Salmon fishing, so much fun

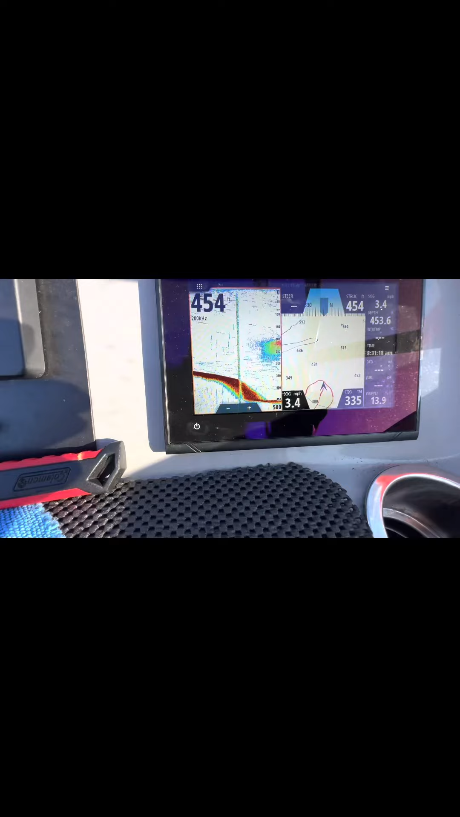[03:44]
the fish finder machine are fancy too you see the dark brown line that's where the bait fit is like airing and the green line is the weight
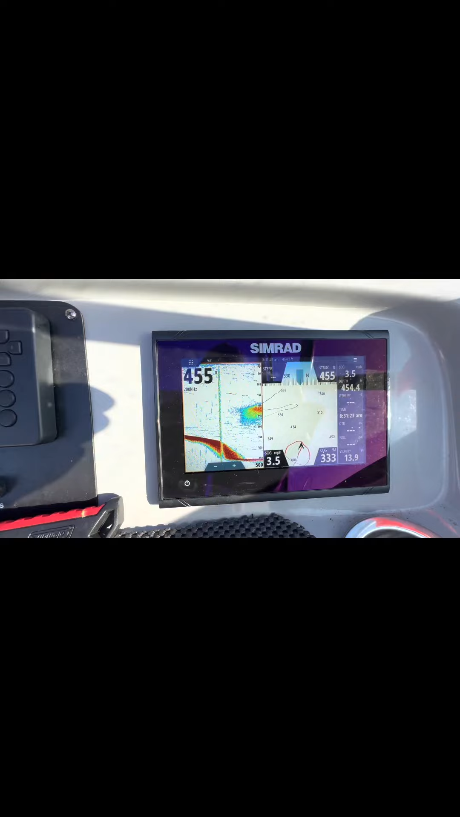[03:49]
that we just drop down so much fish okay let's go fish now we gotta put it back better luck this time